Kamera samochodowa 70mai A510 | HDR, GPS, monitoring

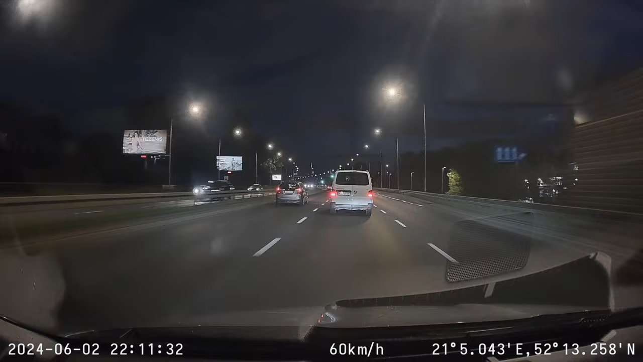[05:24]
gdzie wysoka czułość i niski poziom szumów umożliwiają rozpoznawanie kształtów w nocy, rejestrując na przykład tablice rejestracyjne czy wszelkie niebezpieczne sytuacje. I po prostu przyjemnie się na to patrzy. Natomiast widok do tyłu, tak jak powiedziałem, ciemna szyba,
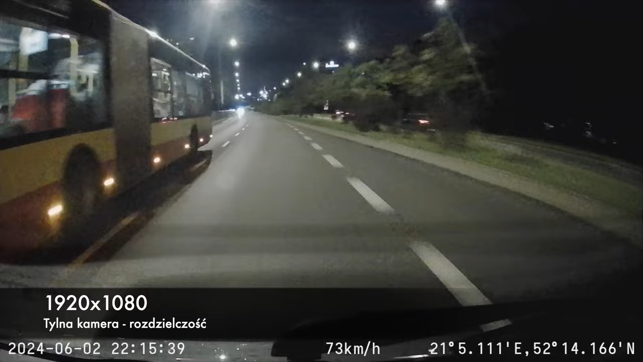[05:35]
noc, światła i tutaj jest już oczywiście gorzej, nadal widać co się dzieje,
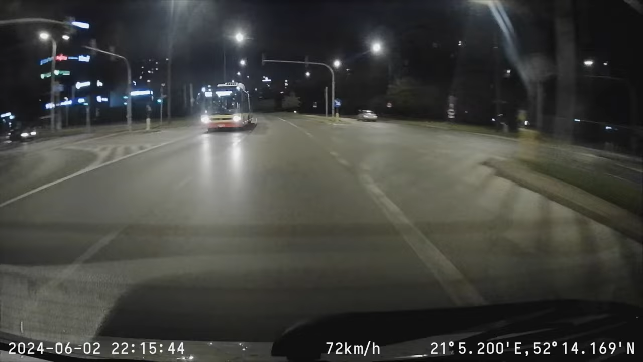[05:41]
ale jakość nagrania przez tę mocno ciemną szybę trochę spada. Natomiast jeśli coś niestety się wydarzy, to kamera nawet w tak trudnych warunkach powinna zarejestrować takie nagranie, które pozwoli na odtworzenie przebiegu sytuacji. Okej, no i sami widzicie, jak to wszystko przedstawia się od strony praktycznej.